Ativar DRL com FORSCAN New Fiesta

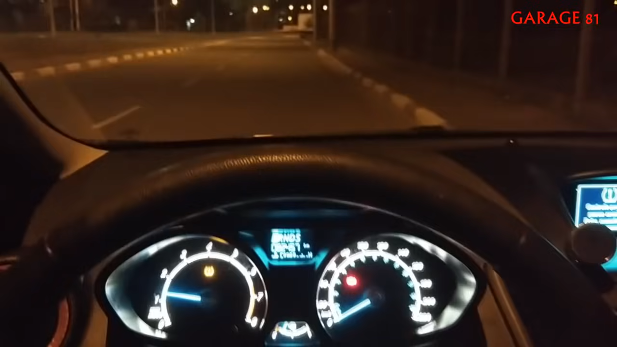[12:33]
Aí liguei aqui O carro O carro tá ligado Agora eu vou pegar aqui O câmbio Tá na posição Park Tá?
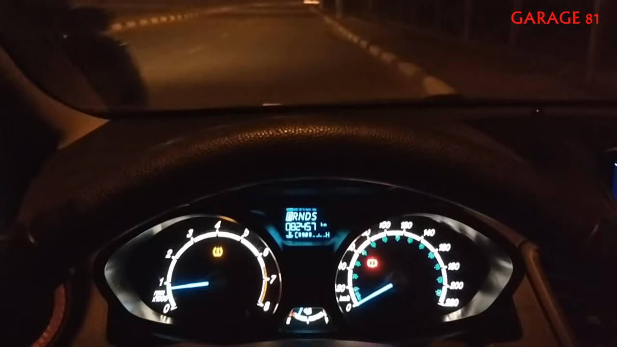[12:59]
Da posição P Vou colocar na drive E você vai ver que o farol Vai acender a 70% ó Automaticamente ó Coloquei a reta Tá vendo?
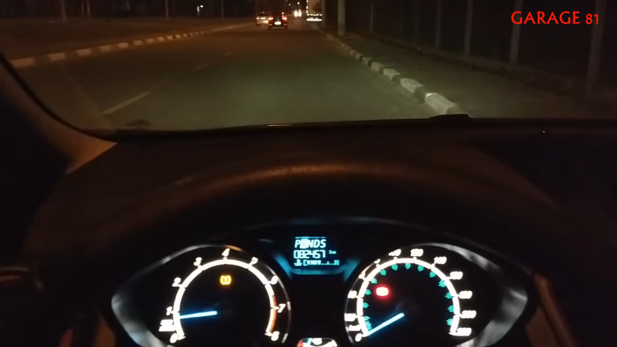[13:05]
Aí por exemplo Tô no neutro aqui Ele já acendeu o farol E ó Você pode ver que a luz No painel não tá acesa
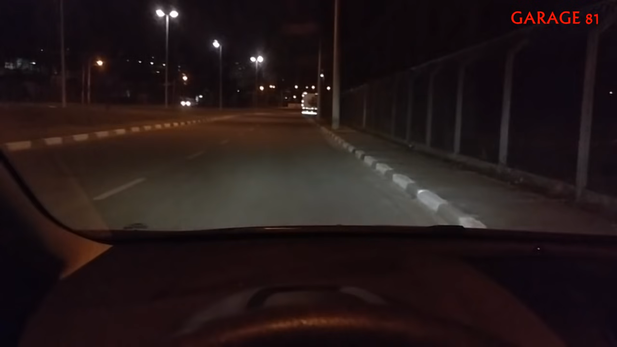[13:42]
Você pode ver que Clareia aqui a ponta Aqui e a ponta aqui É o farol de milha Eu vou deixar desligado Agora eu vou ligar o farol Tá vendo? Aqui deu uma clareada E parou de piscar Ó Vou desligar Tá vendo? A luz tá assim ó Não sei se tá conseguindo Pegar na câmera Ela tá fibrilando Eu tô vendo pela imagem Da câmera Você olhando do lado de fora A luz tá A 70% Quando eu ligo o farol aqui ó A lâmpada clareia Você entendeu? Então essa é a função Do DLR Liguei o farol de milha Entendeu?